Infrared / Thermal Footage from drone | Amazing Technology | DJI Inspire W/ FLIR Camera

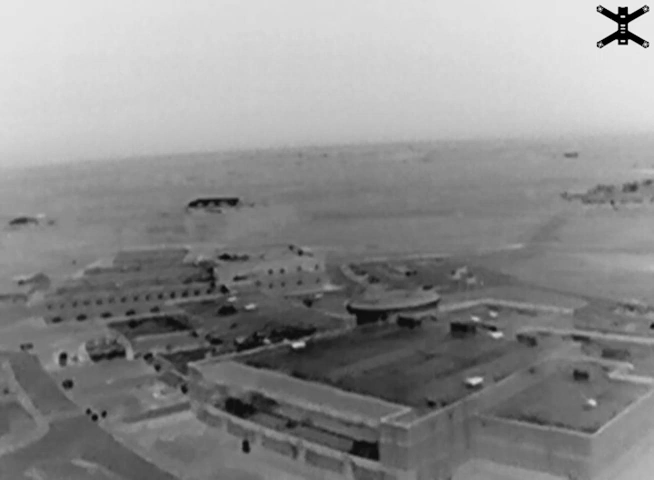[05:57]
And that is where cars were parked, like, a couple minutes ago before they moved.
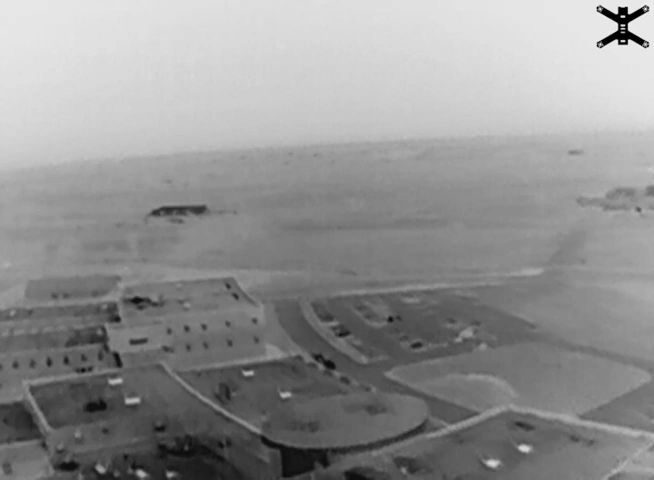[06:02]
And I think that's really cool because you can see, because there wasn't any sun, so the car cast a shadow. And you can see on the parking lot spots where the parking lot is colder than normal. Anyway, here you can see some ducks.
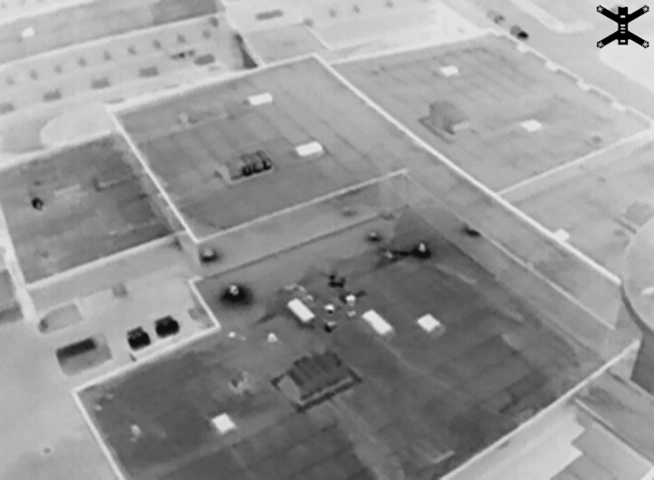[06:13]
There's one right there. Almost in the middle of the screen it is leaking heat.
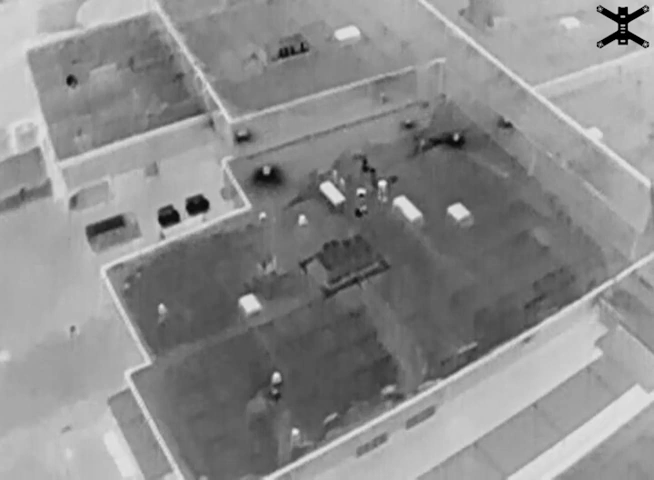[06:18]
And we took pictures of this and sent them onto the HVAT guy.
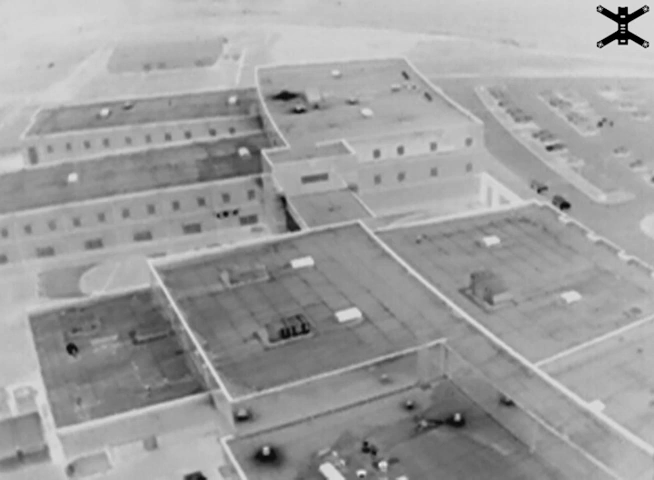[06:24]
Anyway, we'll go ahead and cut to some different modes that actually worked well from here.
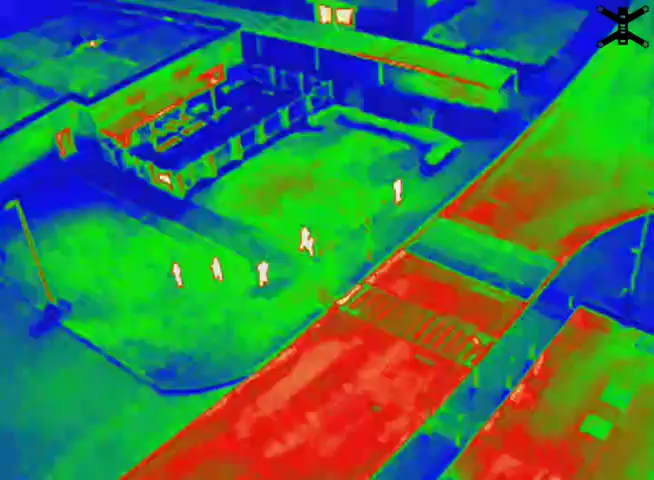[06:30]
Here's one of the modes. This is a bright red is hot.
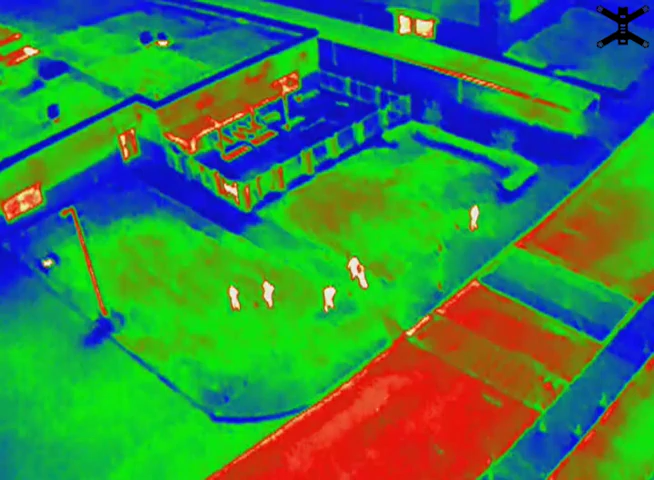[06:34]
And you can really see the people. It's really clear and it works really well there as well.
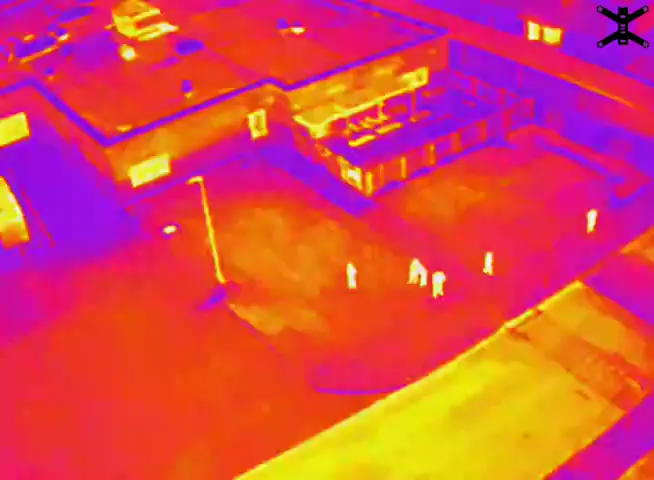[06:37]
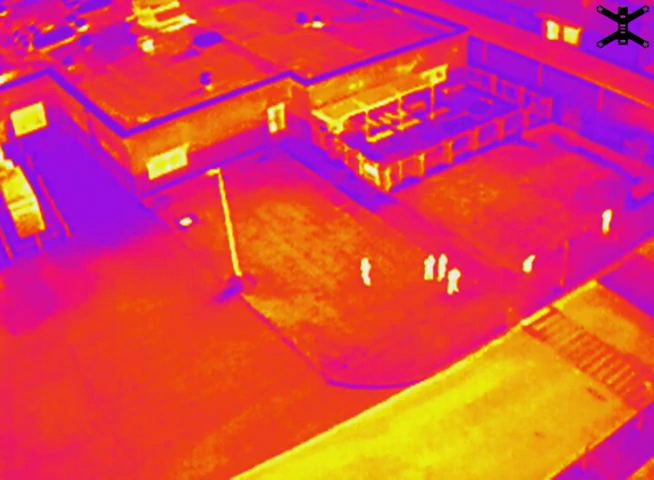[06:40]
This mode too, bright red is hot, but you have a little bit of a different shade and that worked pretty well.
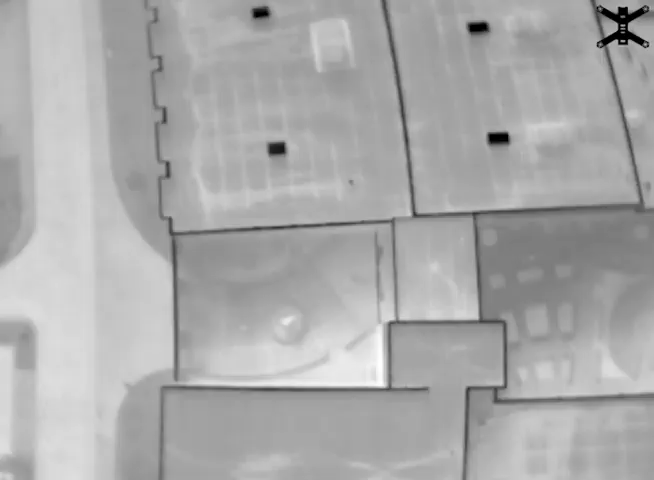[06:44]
Anyway, here are a whole bunch of pictures of the roof we took. And you can see how useful they would actually be plugged into a program.
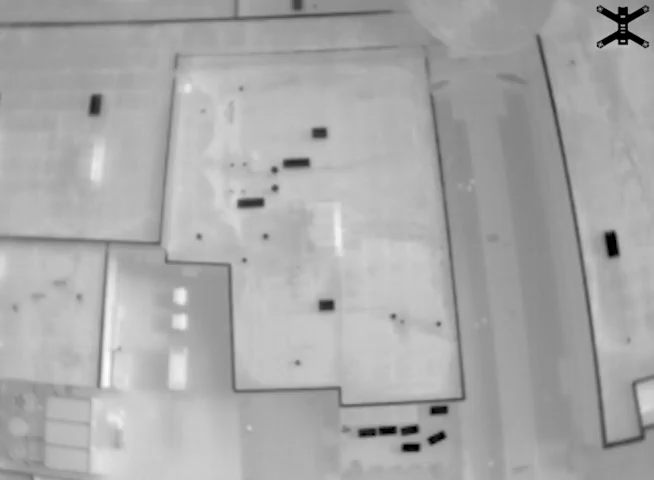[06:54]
Alright, and that's a little sneak peek, I suppose, at the abilities of thermal cameras attached to drones.